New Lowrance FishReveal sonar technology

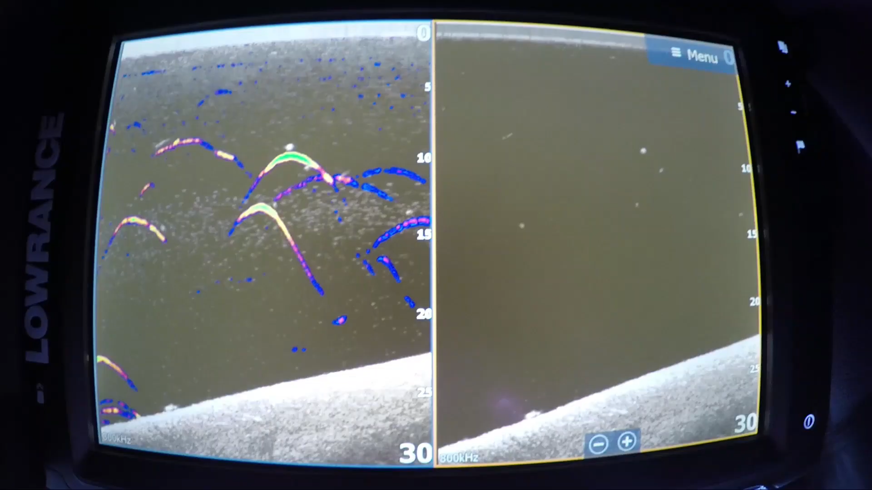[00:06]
Elite TI is able to have fish reveal along with the gen
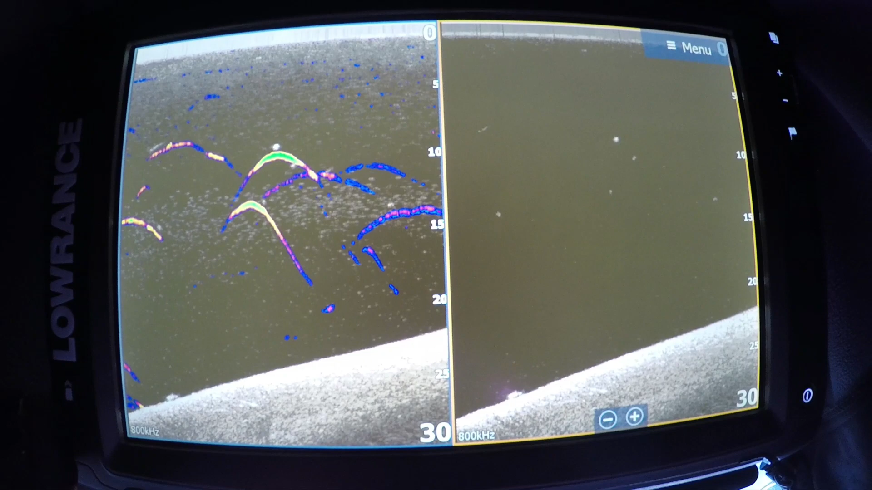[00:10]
3 and the carbon and we're actually looking at the Lowrance Elite TI it's a 12 inch model and we're actually comparing this is
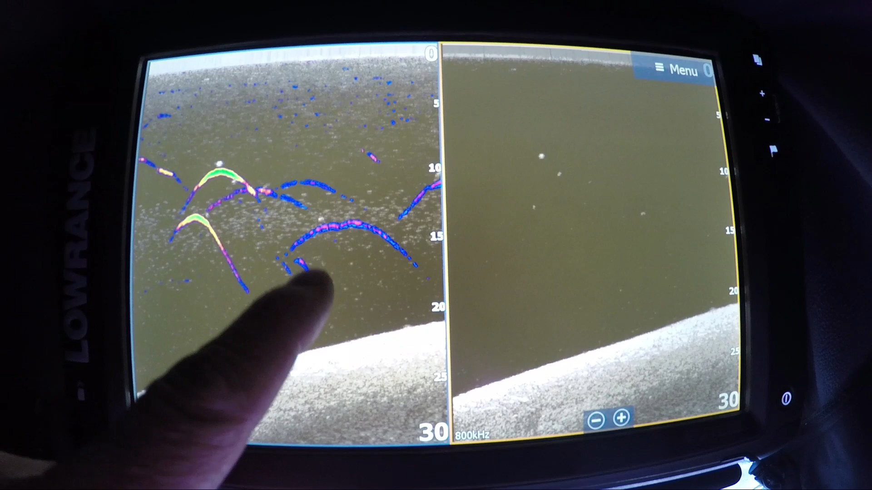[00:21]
fish reveal in down scan and on the other side is traditional Lowrance down scan as you can see it's marking the fish see
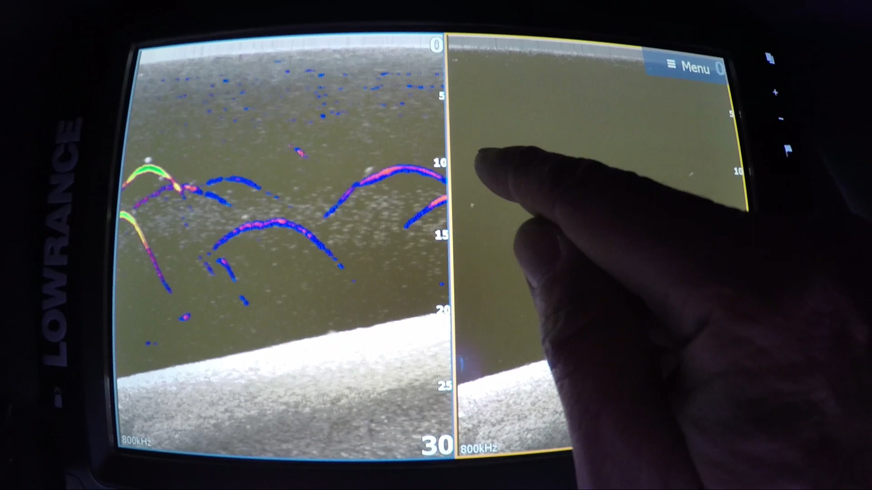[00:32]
that right here is that fish right there so when in the old days you had to figure
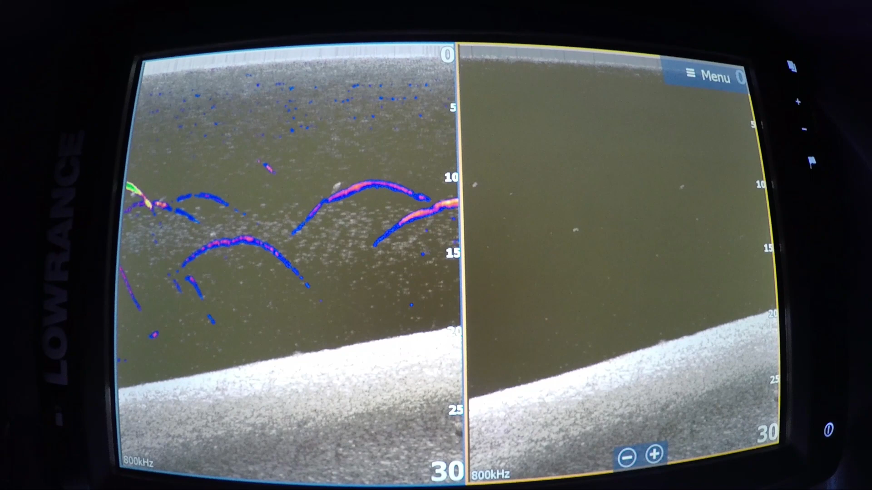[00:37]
out what was a fish what wasn't a fish now you don't have to anymore because the unit
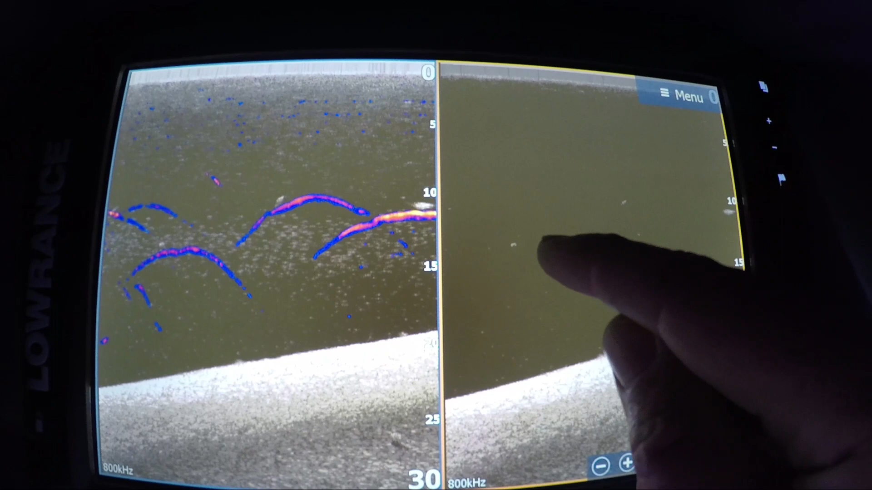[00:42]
shows it there's that fish there's that fish there comes a great big fish right there so
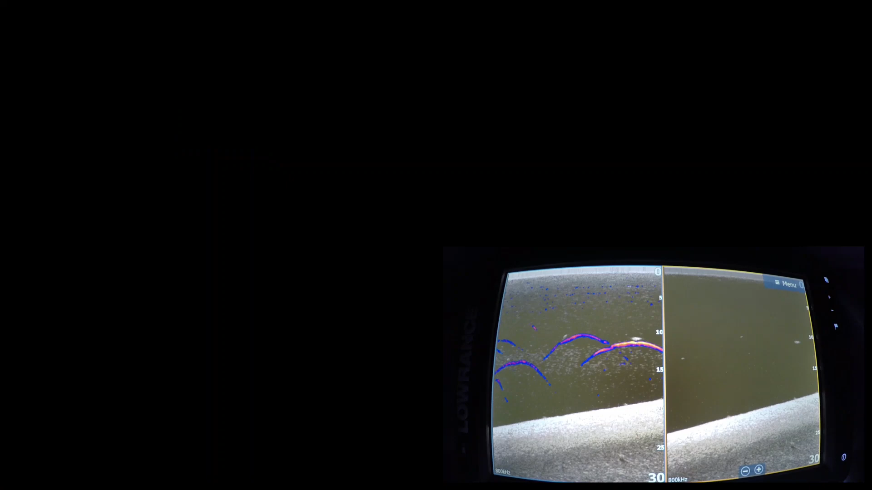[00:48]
it's marking the fish as they come through and it's fish reveal so something that you can do is you can also change the color palettes so a lot of people don't like this color palette or they'd like to have
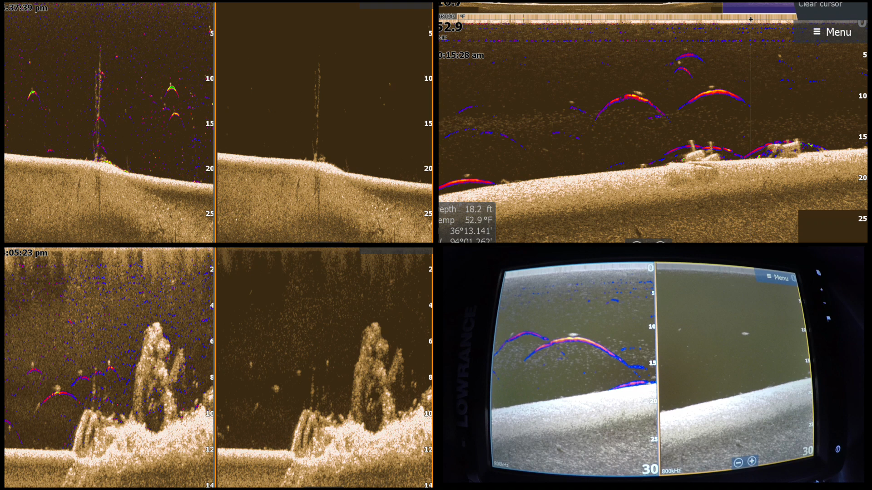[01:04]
On screen: depth 18.2 ft, water 52.9°F
two different color palettes you can always change that color palette to
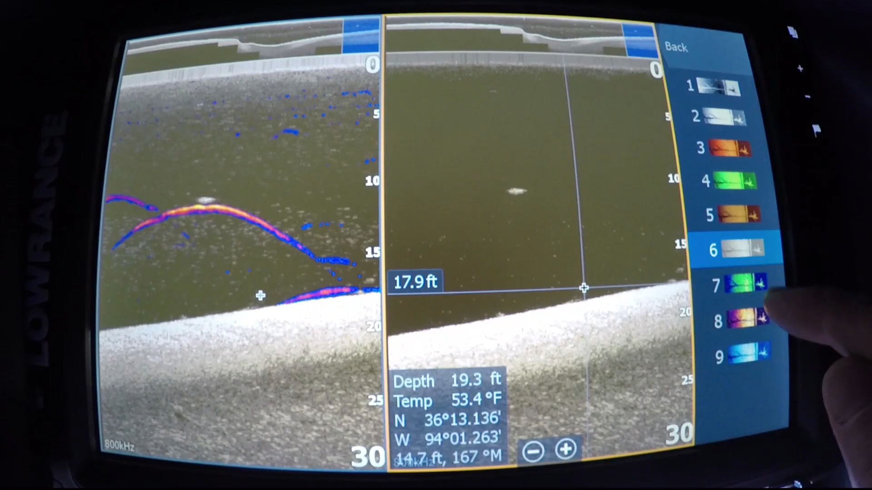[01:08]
On screen: depth 19.3 ft
say
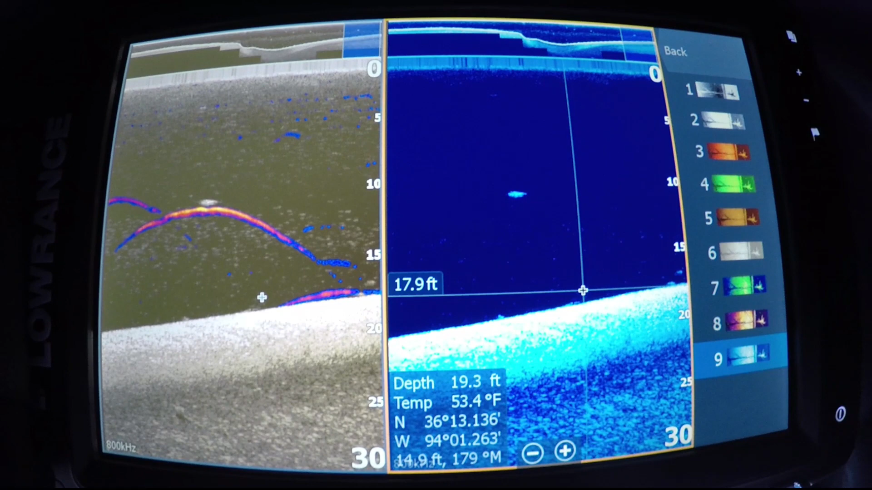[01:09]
On screen: depth 19.3 ft
this color palette and you could have the blue color palette something
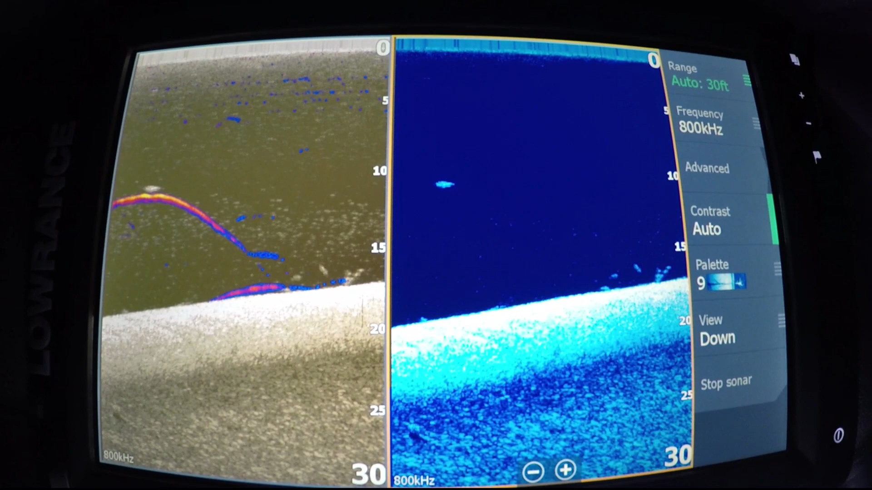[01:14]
different to look at and to compare but in the end it doesn't matter because
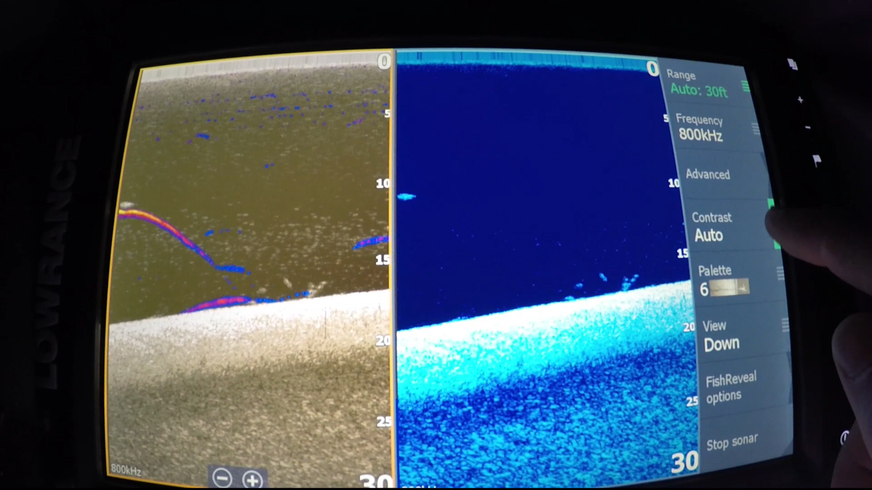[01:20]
change that palette to 9 too because I'm seeing a lot of blue palettes people like blue that really sticks it out you can imagine it on ledges out in
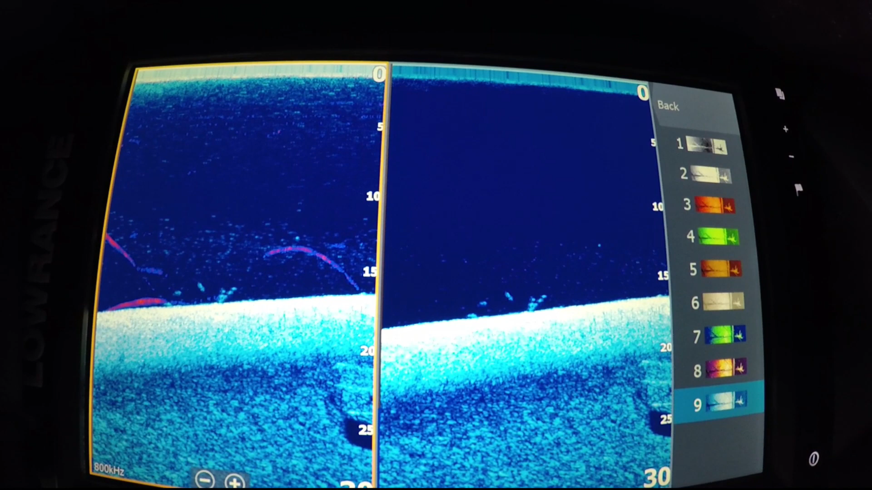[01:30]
a Kentucky Lake Guntersville places like that people are actually going to freak